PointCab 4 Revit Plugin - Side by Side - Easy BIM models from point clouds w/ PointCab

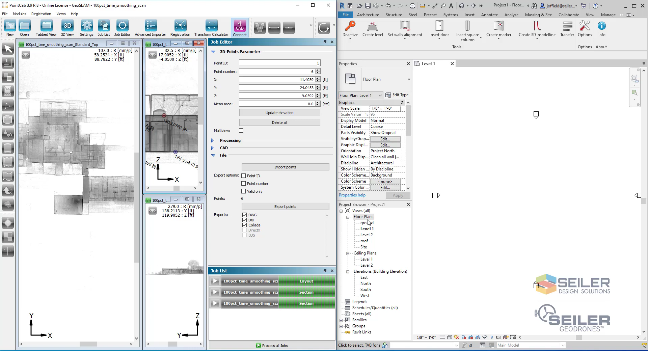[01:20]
You can see how we've created those within the project browser within Revit. Now let's go ahead and start creating some walls. So select create walls, figure out what your top and bottom offset are,
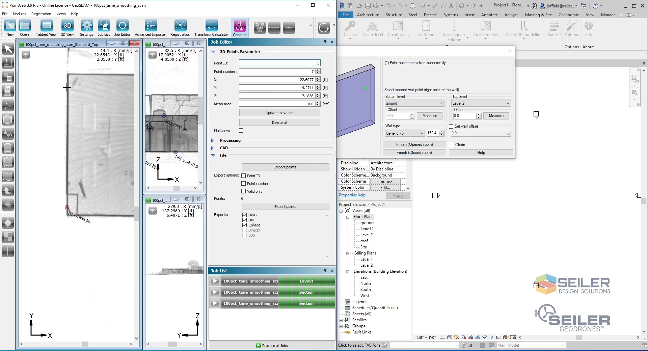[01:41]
So I'm just going to zoom in and it's great to pick those center line there from that line work and you might be using that vectorized line work as well.
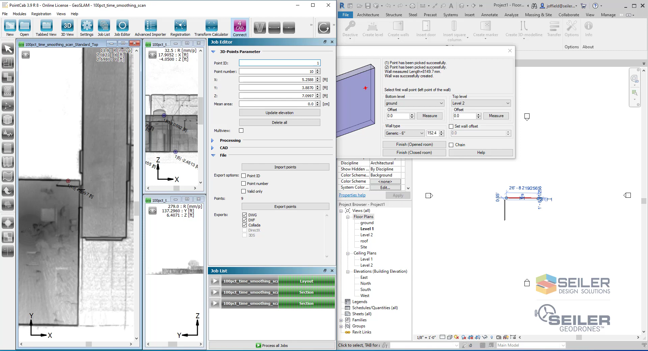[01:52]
That's a great tool for the point cap as well there. All right and our last point here.
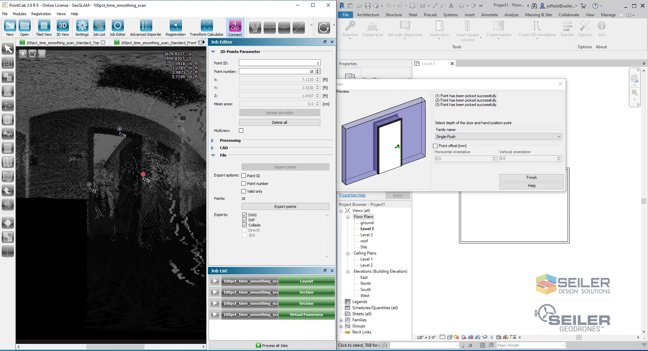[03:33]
Once we have those positions and now we have to figure out the direction of the swing. Is it swinging out this way or on the other side of the door? Well since I know this scan I know that that swing is back on the other side not within the corridor. So we're going to put it back here.
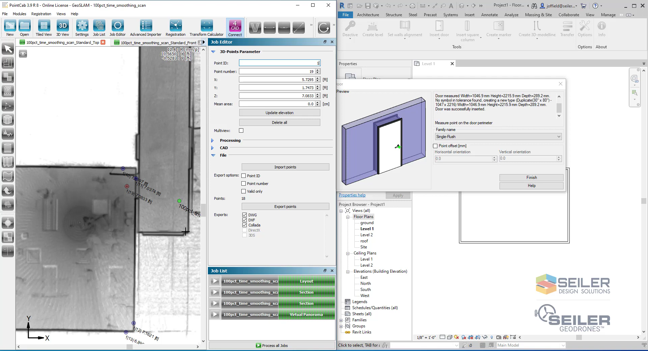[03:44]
And that's that set. Now we have our door. So I hope you enjoyed this. Got some great information out of it. Great tool.